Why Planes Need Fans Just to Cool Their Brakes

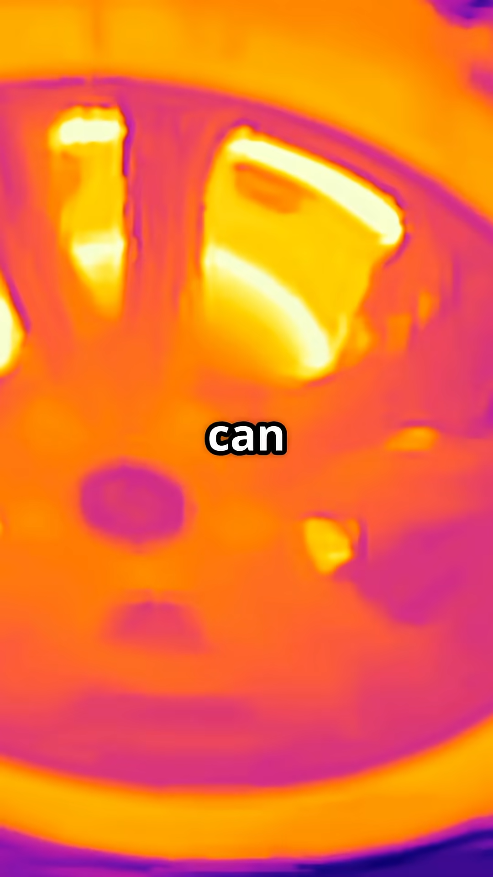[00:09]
On landing, carbon brakes can hit over 1,000 degrees Celsius.